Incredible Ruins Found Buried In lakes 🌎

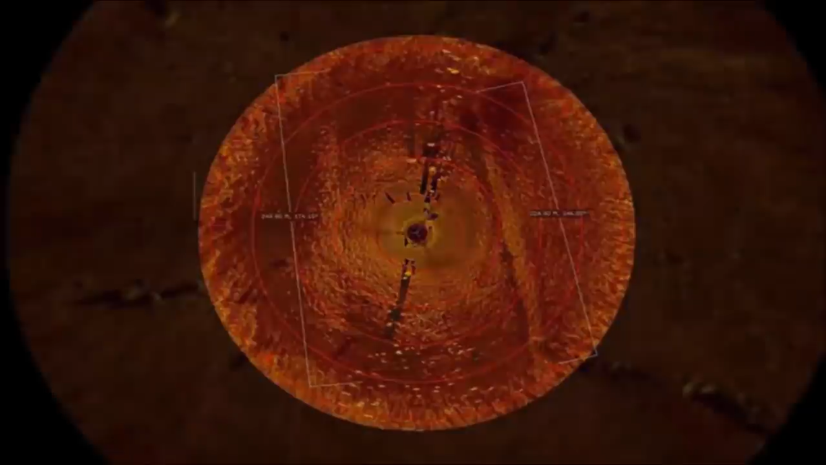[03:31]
ancient structures within Lake Michigan back when it was just a dry basin well over 10,000 years ago.
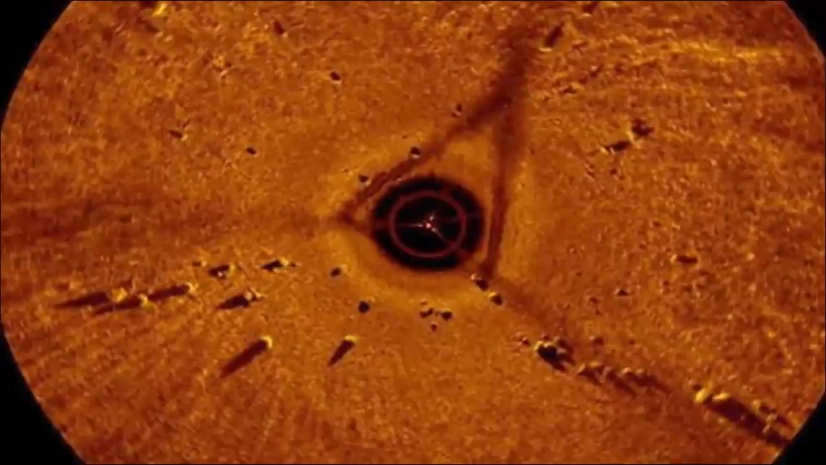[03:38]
Thankfully, during the investigation, a large rock was spotted with what many at the time suspected was an ancient illustration of a mastodon.